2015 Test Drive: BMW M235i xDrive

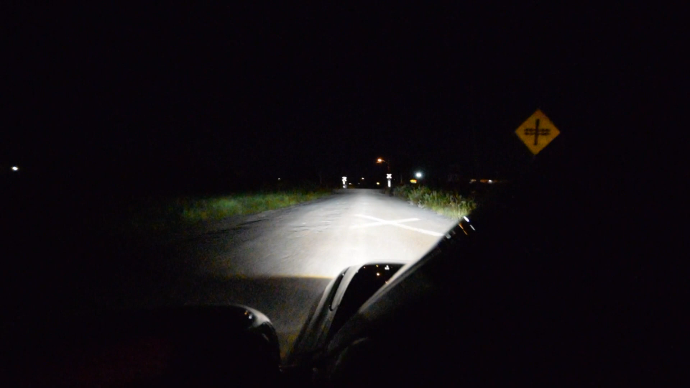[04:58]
white and saturating illumination up the road and into the bends which helps it reducing eye strain on long after dark drives. Mileage is noteworthy too.